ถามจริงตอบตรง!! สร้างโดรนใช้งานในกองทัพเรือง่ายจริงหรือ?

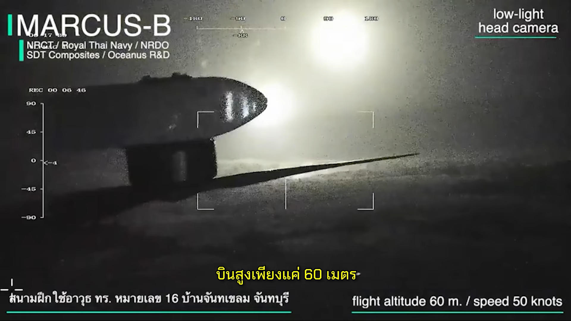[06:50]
กการใช้วุฒิของหน่วยบัญชาการนาวิกโยธินมีการฝึกจริงๆมาแล้วนะครับบินสูงเพียงแค่60เมตรแล้วก็ข้างล่างในแนวยิงเนี่ยม